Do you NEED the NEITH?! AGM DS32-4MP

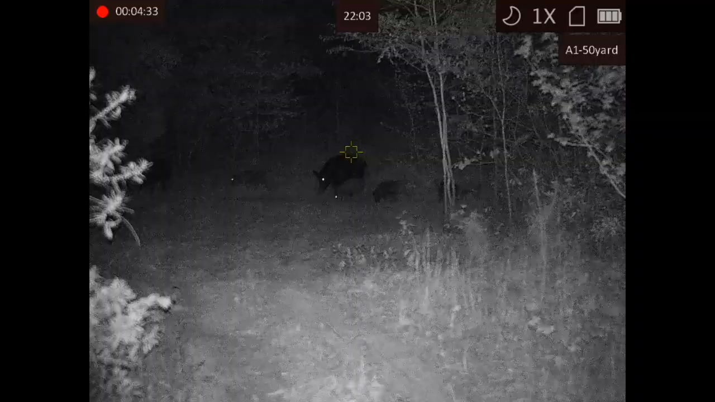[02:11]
So price $799. That is not the lowest price for a night vision scope on the market. Definitely not the most expensive. I would say it's comfortably a little bit lower or right about the middle as far as price. It starts at two and a half power and goes to 20 power with digital zoom.
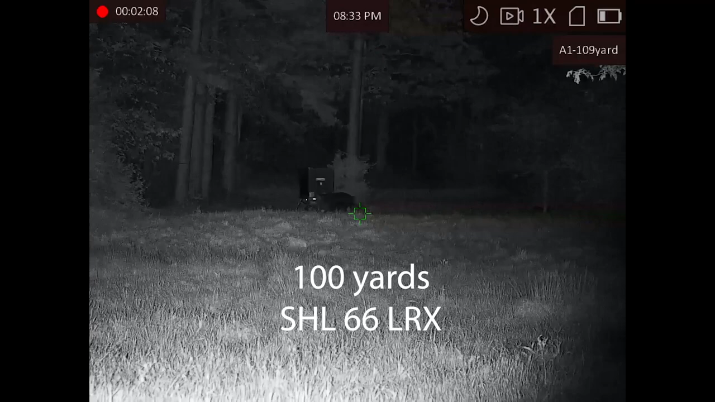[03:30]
18650 removable, rechargeable battery with four hours of runtime. That has been tested, confirmed. We're going to talk about 18650s more here in a little bit.
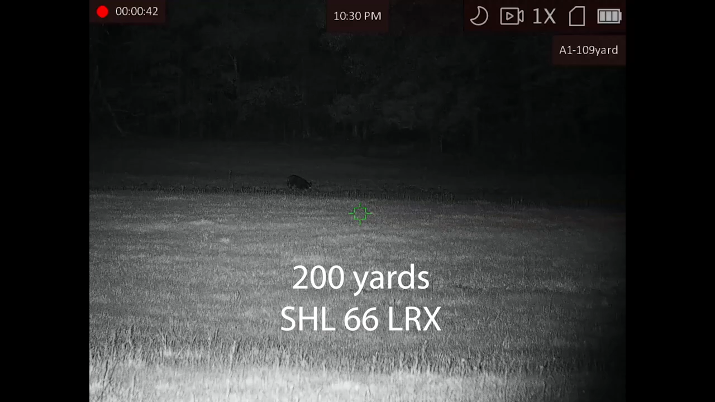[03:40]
It does have an IP67 weather rating. I mean, it's waterproof. You can take it out. I say water resistant, but you can take it out in the rain, snow, drop in the puddle for a little bit.
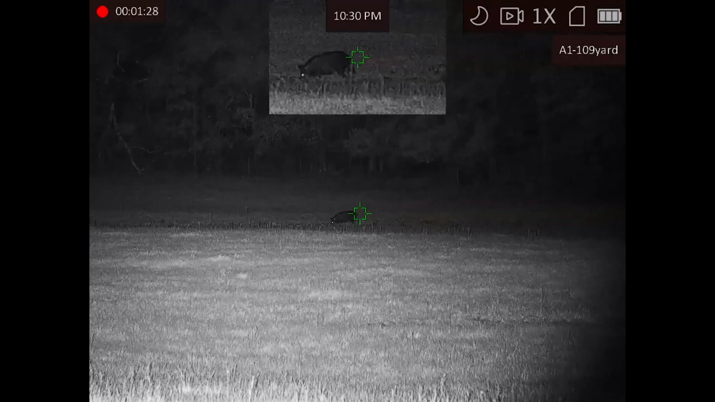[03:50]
It's not going to hurt it. But especially out in the rain, that's not going to be a problem at all.
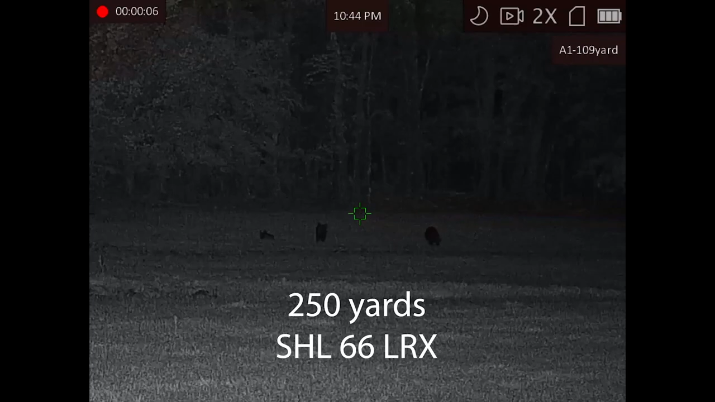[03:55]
The field of view at a hundred yards is 42 and a half feet.
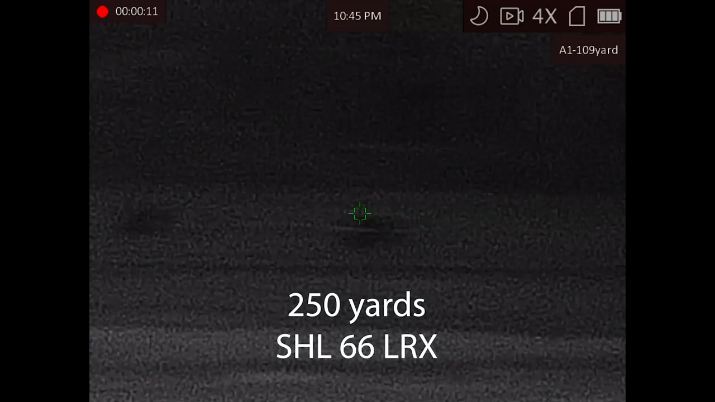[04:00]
It weighs 24, sorry, 25 ounces with the battery and the mount on it.
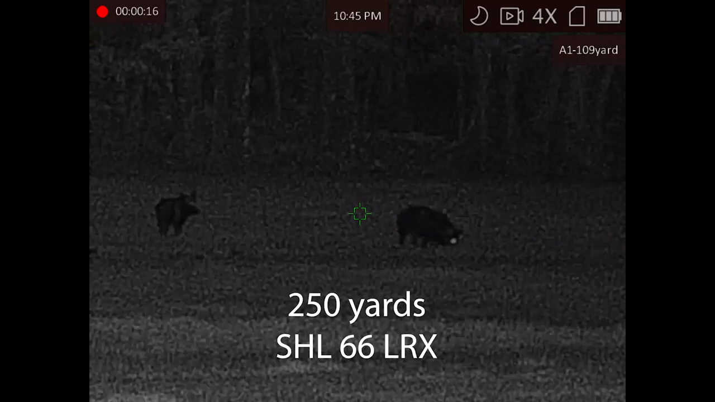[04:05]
The detection range is going to be with the built-in IR light.
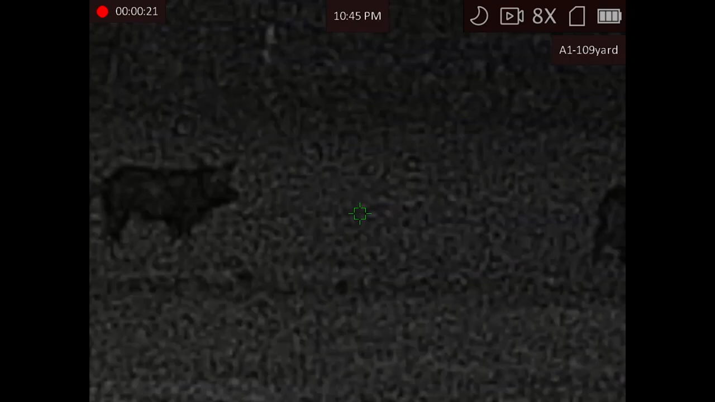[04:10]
I know online, if you look at the specs, it says 400 yards. I'm going to be honest with you.
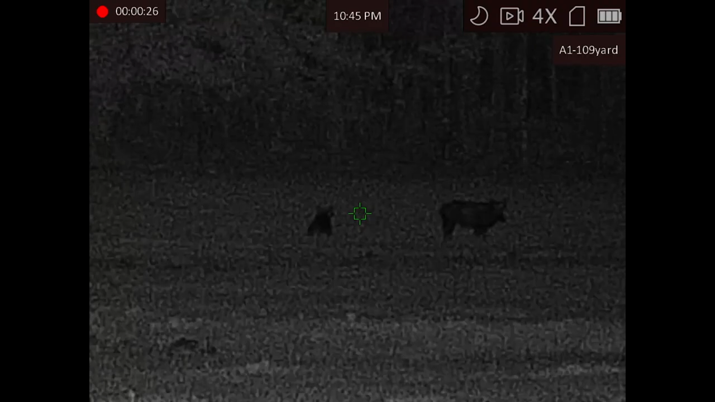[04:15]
With the IR light built into the unit, it's going to be more like a hundred yards. It does come like so many of the other AGM products. It does come with an American Defense Manufacturing locking quick release mount. And it does come with a three-year warranty. Now, I don't want y'all to get that confused.
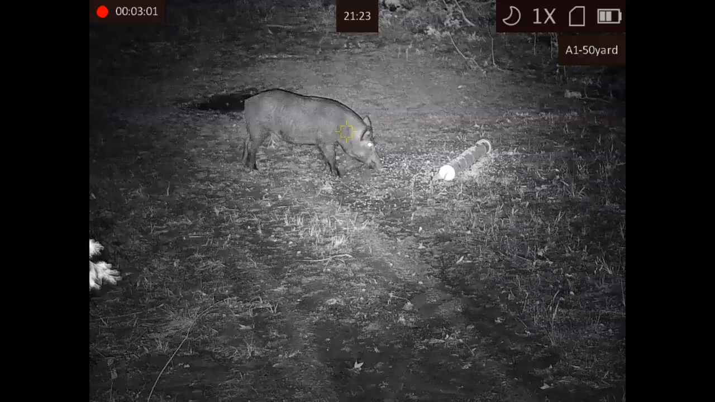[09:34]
Uh, also very good picture image, uh, for an, uh, a night vision scope. And you're talking about, uh, looking out whether it's during the day at night, it does have a very clear image. Now let's talk about the limitations. I'll grab this one more time. Yeah.
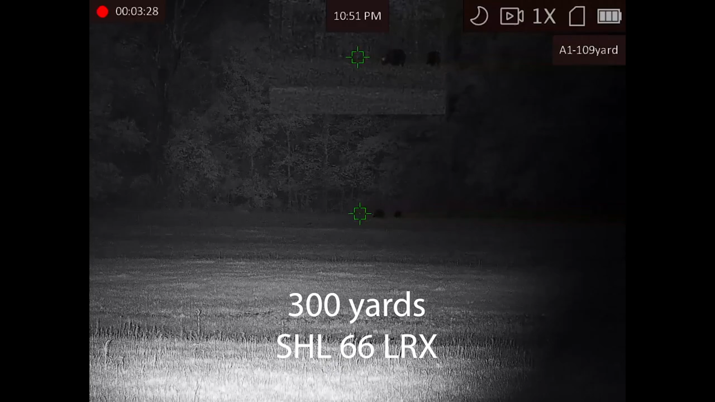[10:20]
um, you know, if you're varmint hunting, uh, predator hunting, hog hunting, anything within a hundred yards, this will be okay for if you're wanting to get out and see an ID and hunt past a hundred yards, you are going to need another light. Um, so I was, I had high hopes for it, but I knew at the end of the day,
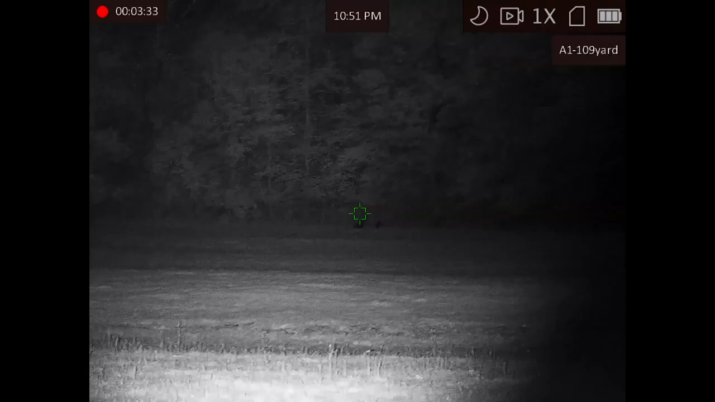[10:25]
it would be hard for a small light, like, like a small light like this to be able to get out that far.
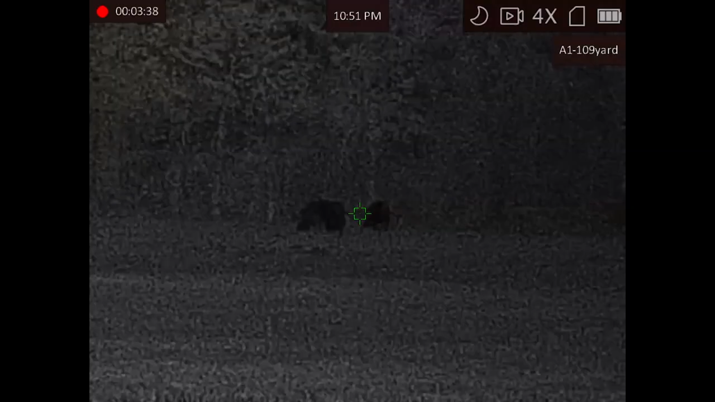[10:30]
So a hundred yards and then it was good. I found it to be perfect for that.